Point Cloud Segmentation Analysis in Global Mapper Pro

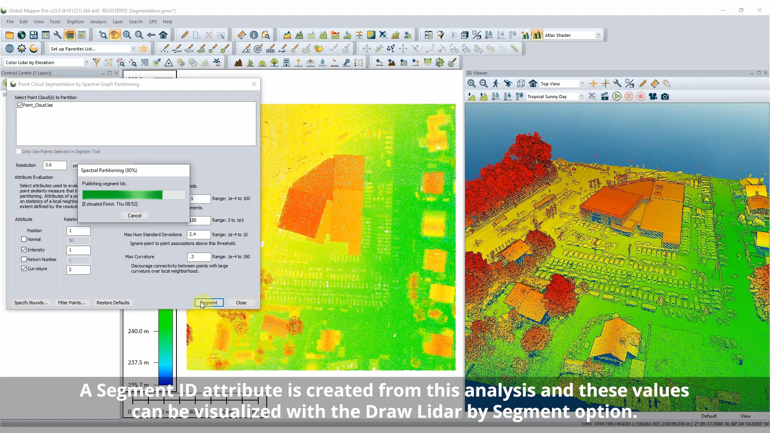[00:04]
Global Mapper Pro introduces a new tool for point cloud segmentation by spectrograph partitioning. Although the new tool is part of the automatic classification toolset, the segmentation analysis does not apply specific classification,
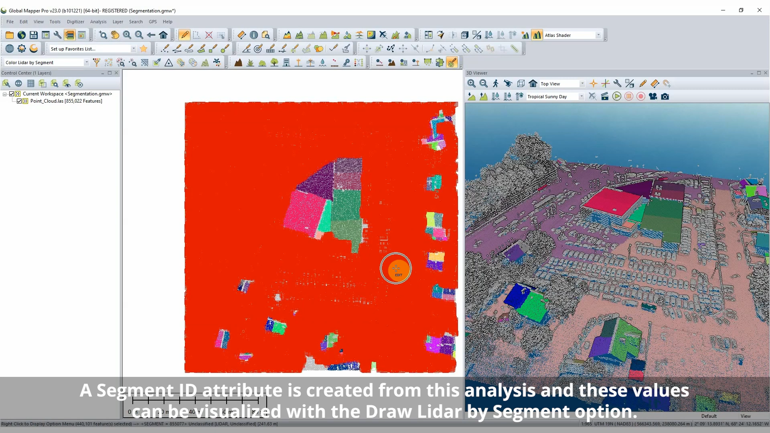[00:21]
instead it identifies distinct clusters of points based on user input parameters. The segmentation tool conducts a point-to-point similarity analysis
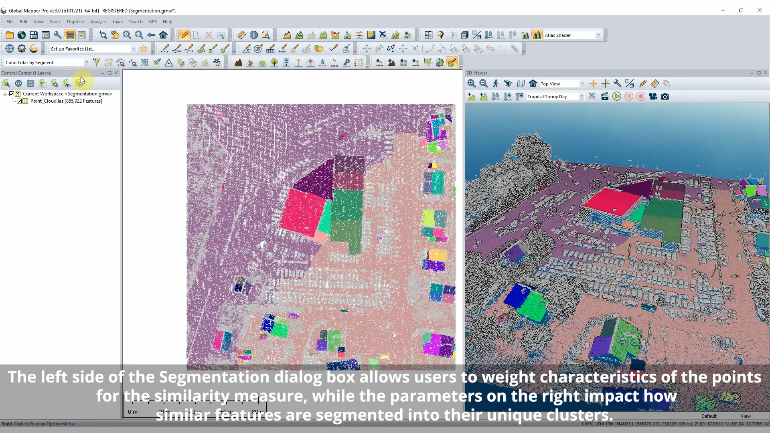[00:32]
based on used input parameters that is then used to split the data into segments and apply ID values.
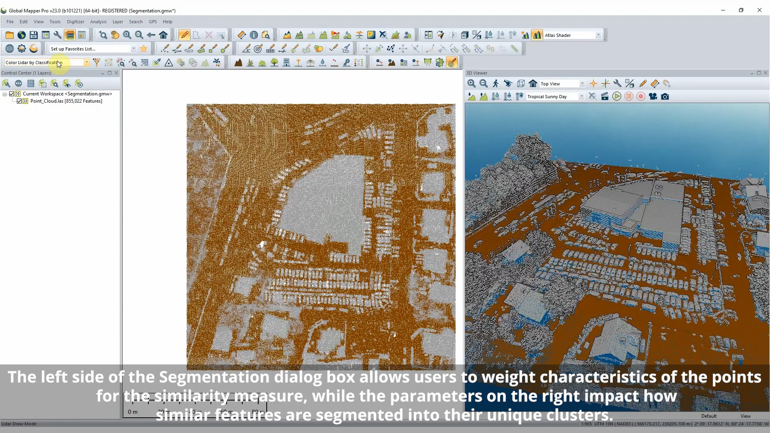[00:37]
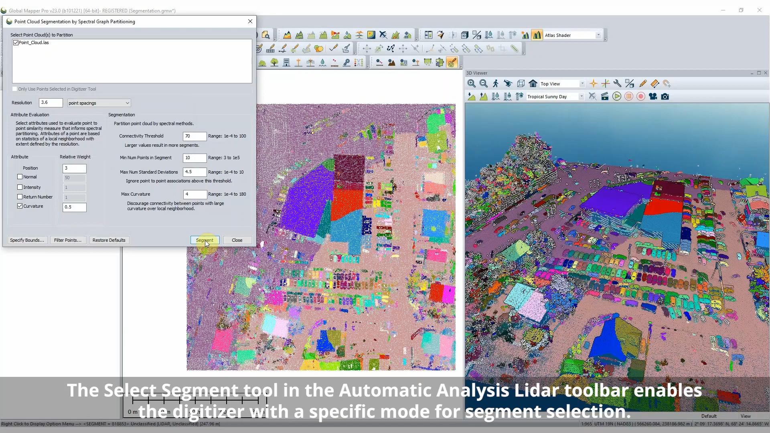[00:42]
Pairing with the segmentation tool, a new Select Segment Digitizer tool will select all the points within a segment with a single click.
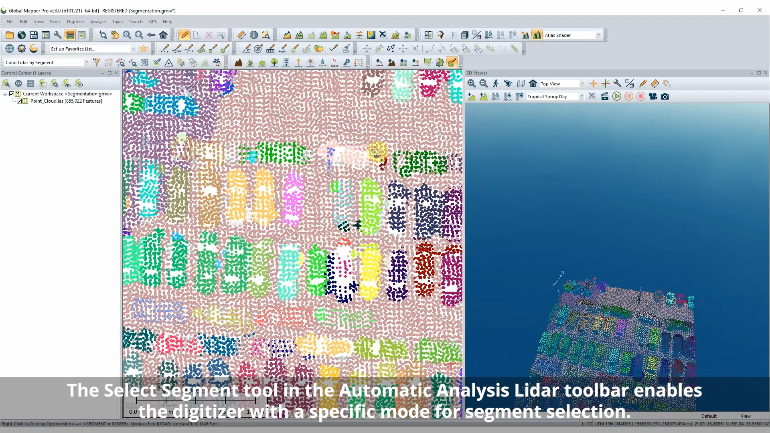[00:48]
By altering the parameters to fit your data and the features you are looking to identify,
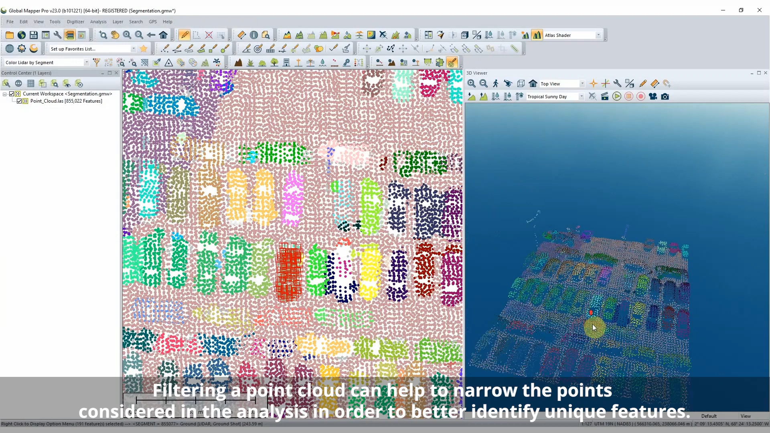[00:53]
the segmentation tool can work to identify many different features.